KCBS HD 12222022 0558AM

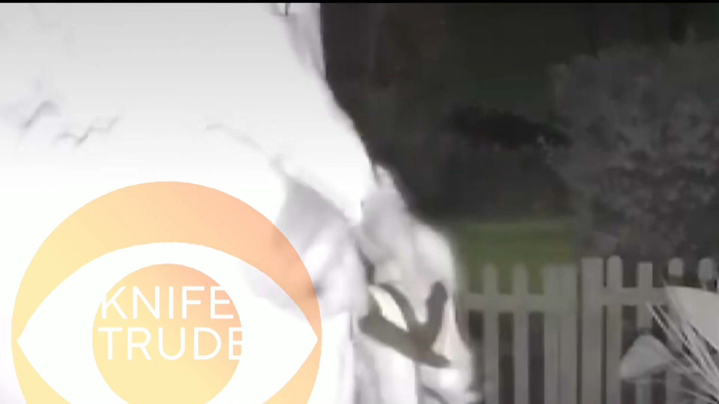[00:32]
He has a huge kitchen knife and what is he going to do with that?
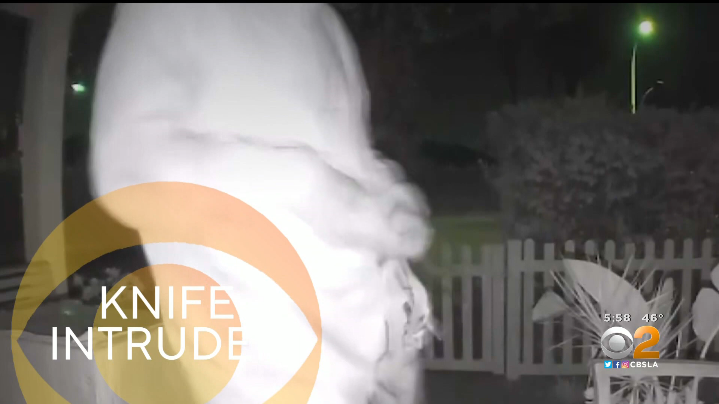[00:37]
A man creeping on a porch with a knife. Residents now on high alert, worried about what he could do next.
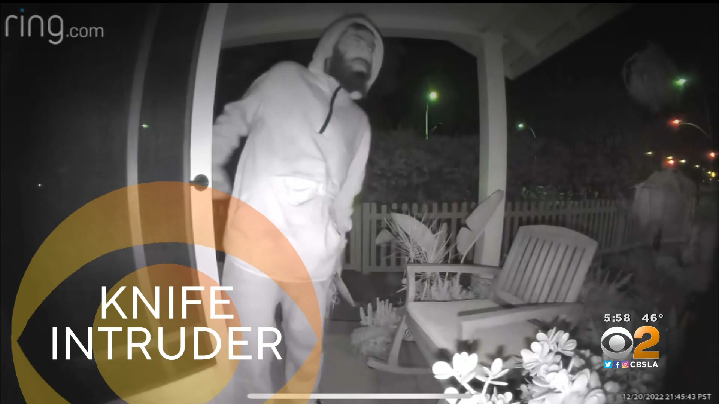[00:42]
A man pulls a knife on a victim and leads deputies to a chase.